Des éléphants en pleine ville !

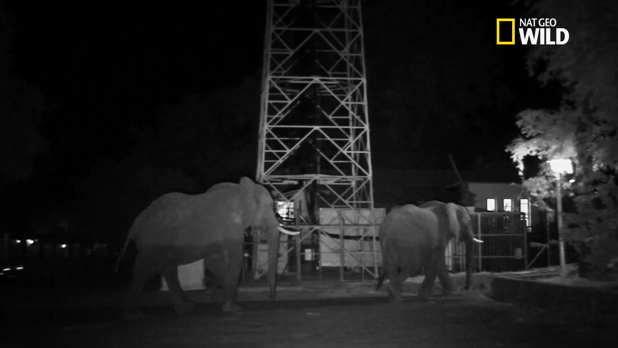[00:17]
Il y a des éléphants qui se promènent en pleine nuit, au milieu de tout ça. En voilà d'autres.
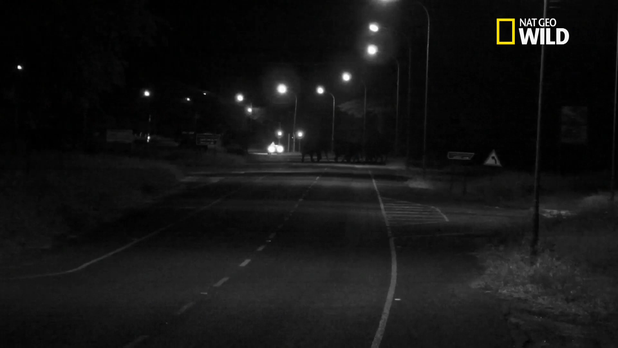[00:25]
Ce qui est étrange, c'est que d'habitude, les éléphants ne s'aventurent pas dans les villes. Alors pourquoi ici ?
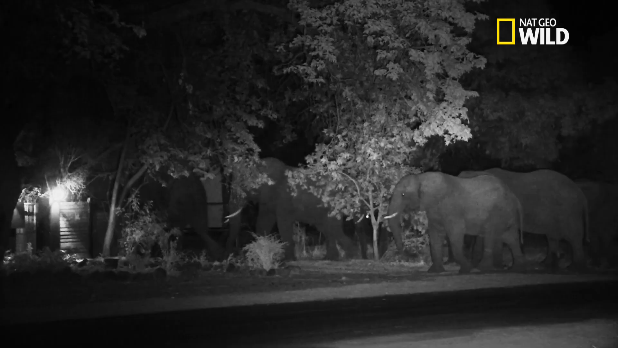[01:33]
À la nuit tombée, ces colosses partent à la recherche de nourriture, entrant dans tous les jardins,
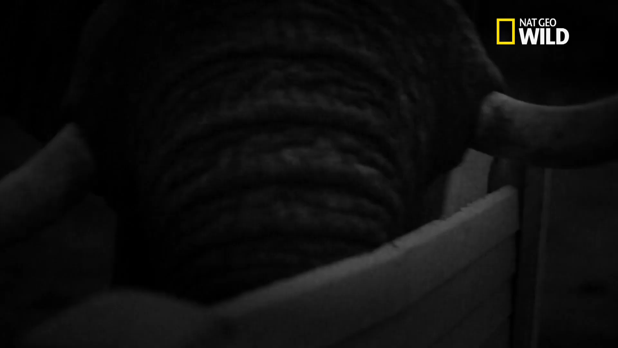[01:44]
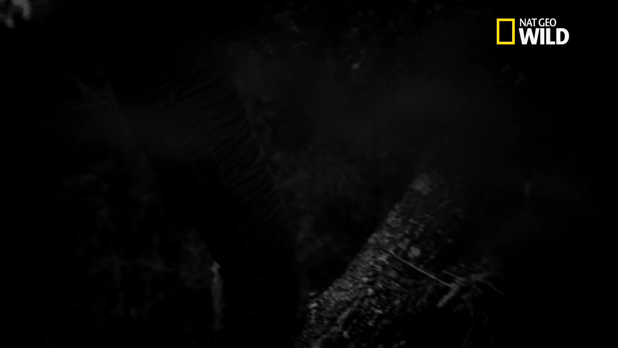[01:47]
démolissant les murs et arrachant les arbres avec leurs trompes.